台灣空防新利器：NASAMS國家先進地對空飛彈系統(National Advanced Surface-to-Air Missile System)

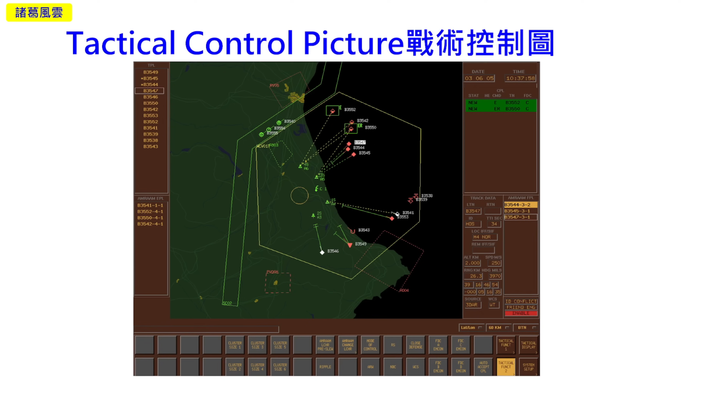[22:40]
这是它的战术控制图它的画面浅显易懂也非常的简洁最后我们来介绍这一次我们所购